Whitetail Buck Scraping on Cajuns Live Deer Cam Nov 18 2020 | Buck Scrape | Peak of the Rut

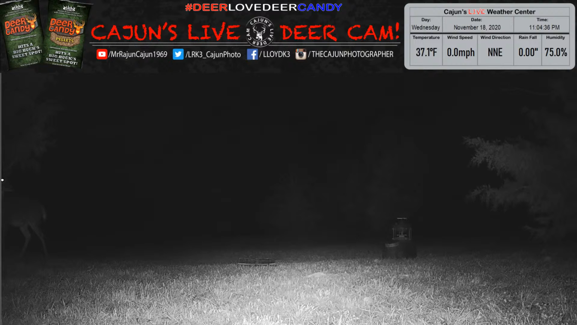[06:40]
Now he is urinating over his hocks into the scrape. This is an actual scrape. He is marking his territory right now for the rut. A deer has two types of scrapes. They have frustration scrapes where they will not urinate over their hocks into the scrape. And the actual rut and scrape where they will urinate over their hocks into the scrape. And the urination runs down their leg by the interdigital gland into the ground, and it puts their scent. It marks their spot.
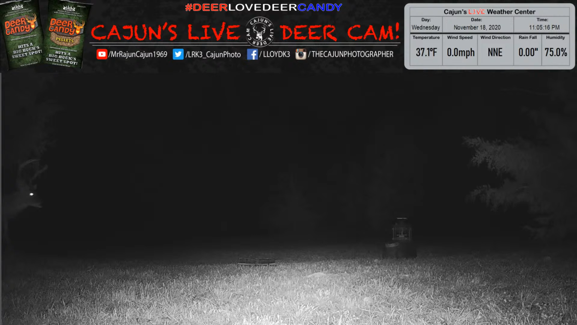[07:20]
Tomorrow we will angle. We're going to get another cam out there. That's what we're going to have to do. I'm going to run another cam. We're going to put a cam just to the right of the R2-D2 back that way, shining into the field. That's what we're going to do. We just witnessed a buck marking his rut territory live on Cajun's Live Deer Cam.